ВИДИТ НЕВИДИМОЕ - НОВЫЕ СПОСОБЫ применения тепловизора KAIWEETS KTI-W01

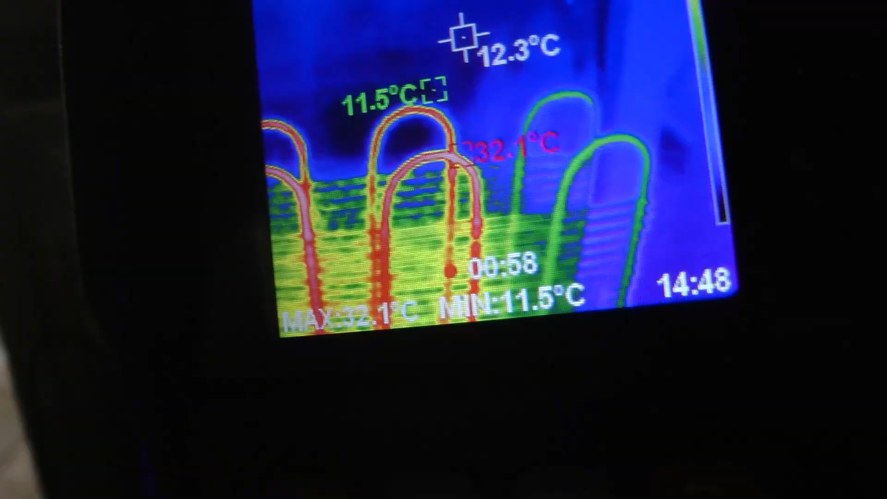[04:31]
On screen: spot 12.3°C, max 32.1°C, min 11.5°C
Покажет, где запенены трубки и есть ли участки промерзания задней стенки.
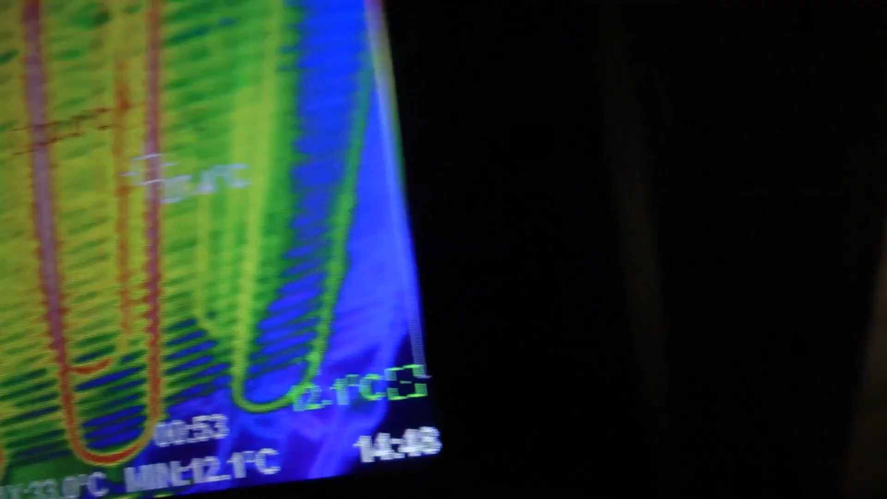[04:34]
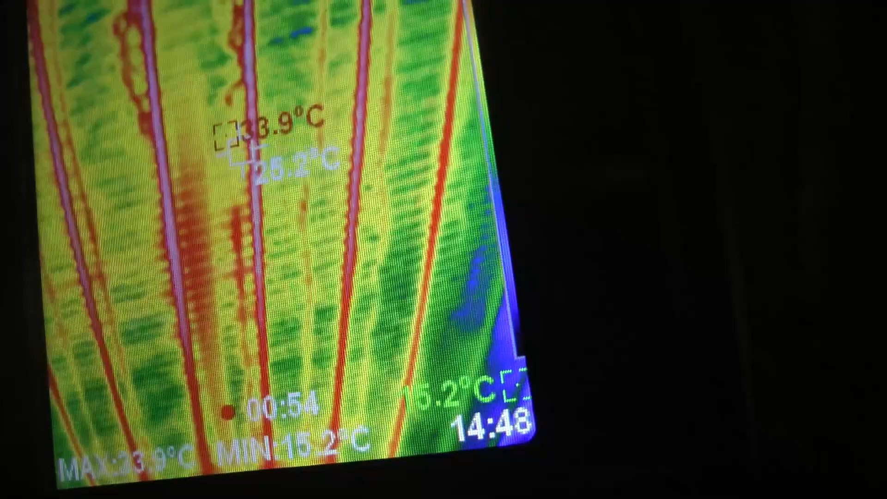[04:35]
On screen: min 15.2°C
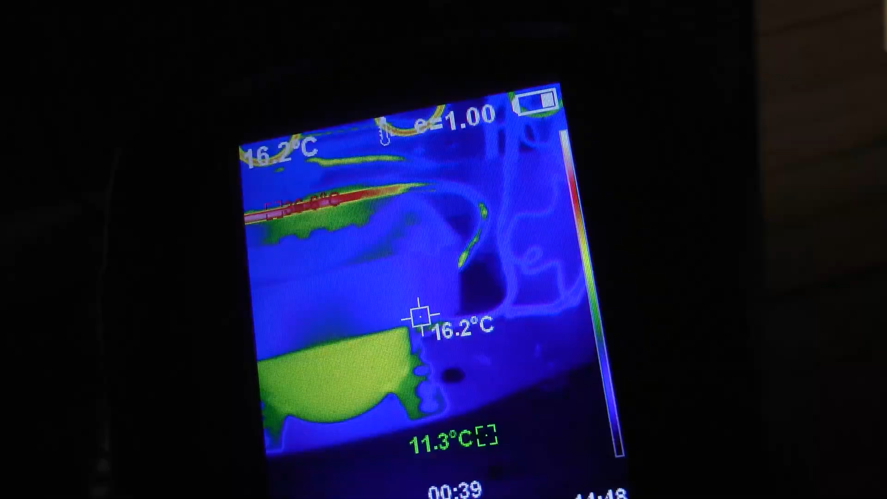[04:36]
On screen: spot 16.2°C, min 11.3°C
Видно, как работает испаритель, конденсатор холодильника и нет ли утечек через уплотнительные резинки.
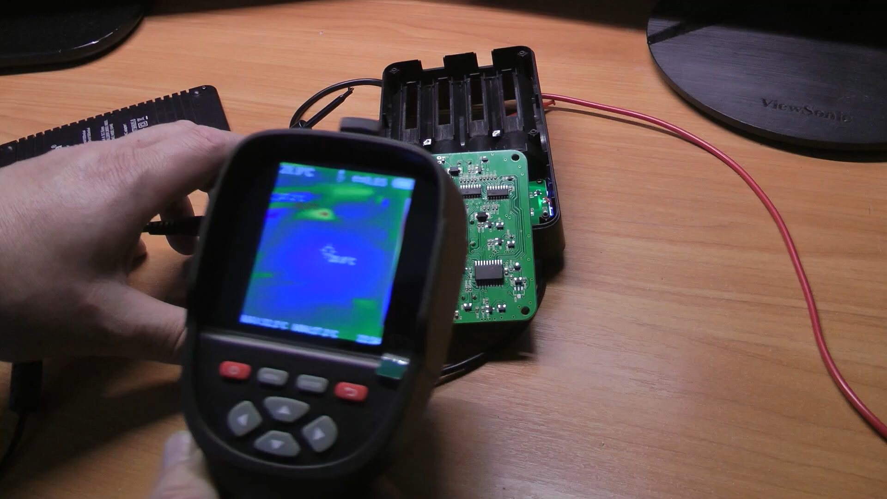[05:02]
Если на плате что-то сильно греется, то неисправна либо эта радиодеталь, либо та, которая ее питает или взаимодействует.
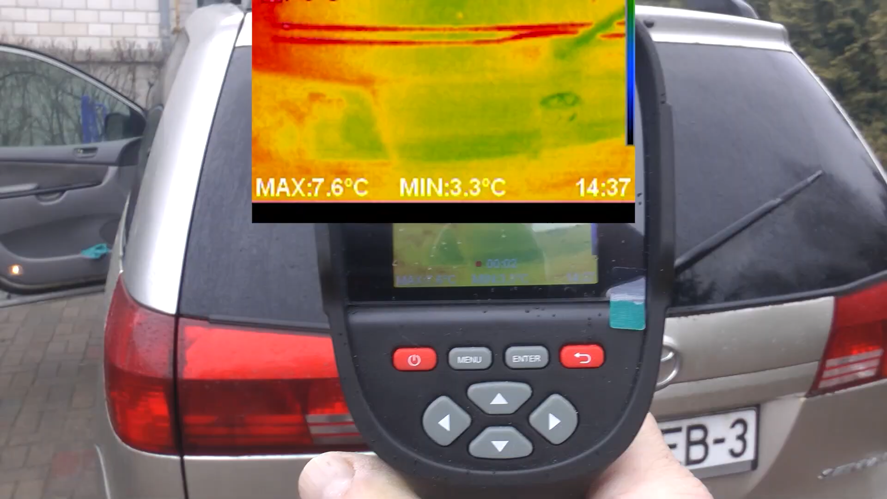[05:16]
On screen: max 7.6°C, min 3.3°C
Видно, какие нитки нуждаются в ремонте.
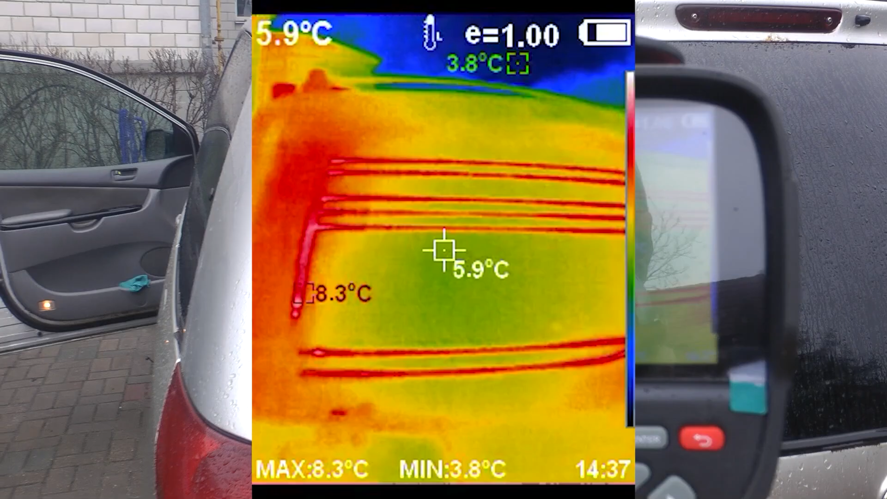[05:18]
On screen: spot 5.9°C, max 8.3°C, min 3.8°C
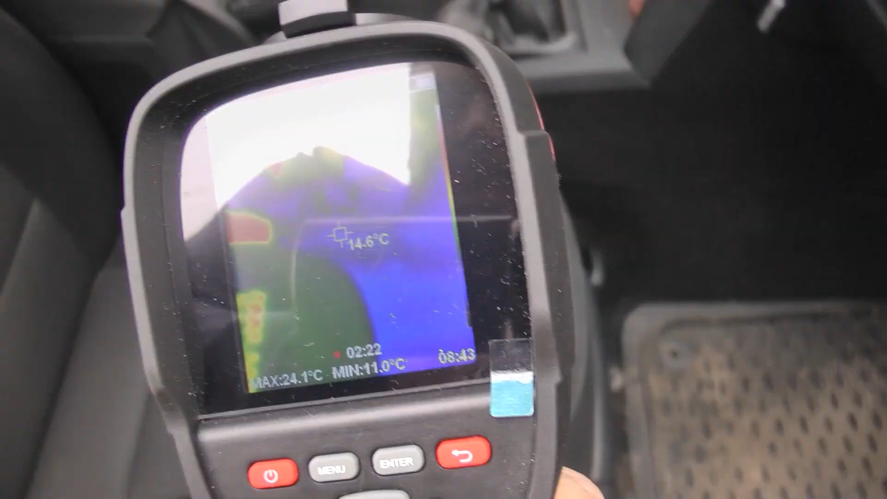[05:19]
On screen: spot 14.6°C, max 24.1°C, min 11.0°C
То же самое касается и обогрева сидений.
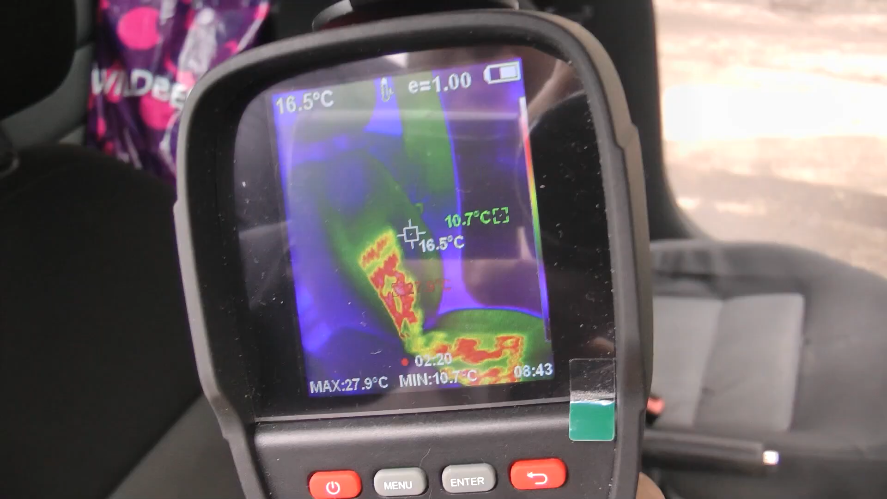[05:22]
On screen: spot 16.5°C, max 27.9°C, min 10.7°C
Все нити обогрева видны как на ладони.
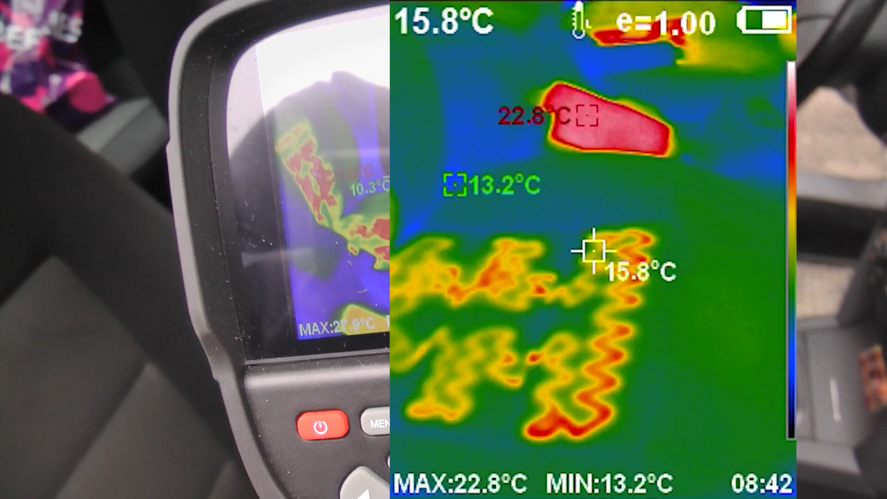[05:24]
On screen: spot 15.8°C, max 22.8°C, min 13.2°C
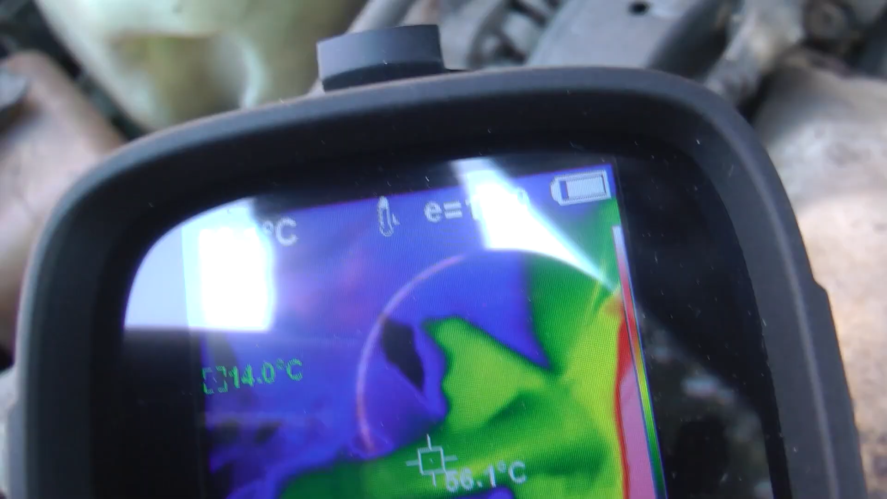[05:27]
Можно проверить на исправность термостат, замерив температуру на входе и выходе.